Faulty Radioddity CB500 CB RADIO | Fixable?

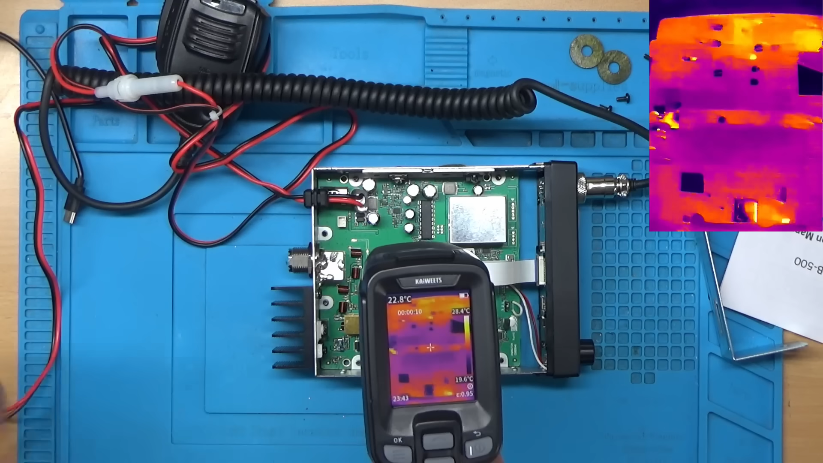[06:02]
On screen: spot 22.8°C, scale top 28.4°C
well nothing at the moment let's just switch it on at the front and there is something getting hot there and there yeah that's definitely getting hot whatever that is
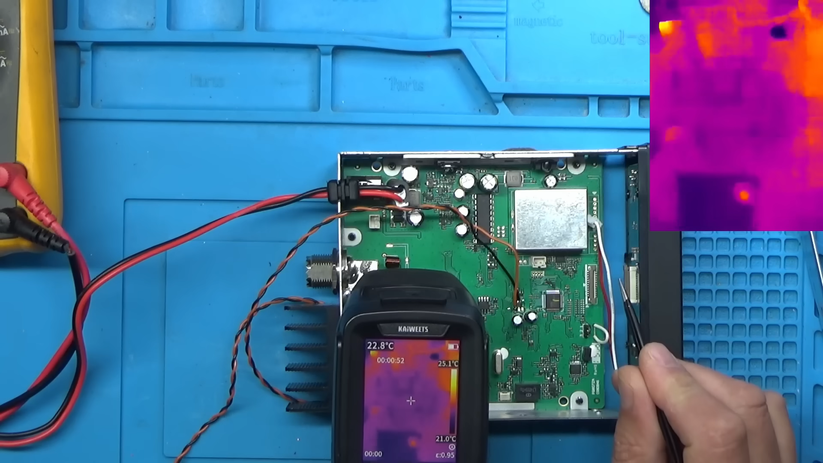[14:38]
On screen: spot 22.8°C, scale top 25.1°C, scale bottom 21.0°C
well that's a shame i had a feeling it might have been the microcontroller judging by the damage on the cable so it looks like something's shorted out and maybe sent 12 volts down these lines into the microcontroller so unfortunately this one's not going to be repairable yeah that's the only thing that looks like it's getting hot on the board the microcontroller so unfortunately this is going to be a no fix because like i said previously even if we get a replacement microcontroller we